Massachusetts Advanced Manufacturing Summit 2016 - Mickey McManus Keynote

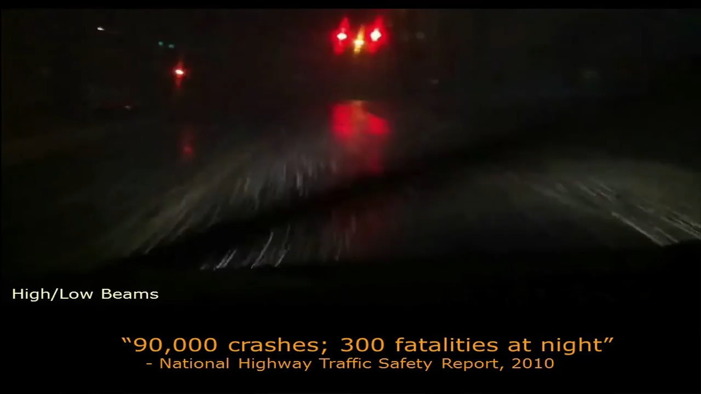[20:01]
Snowflakes appear as bright, flickering streaks and are very distracting. The problem is mainly caused by light from our own headlights reflecting off the snowflakes back to our eye. The solution to this problem is very simple with our headlight.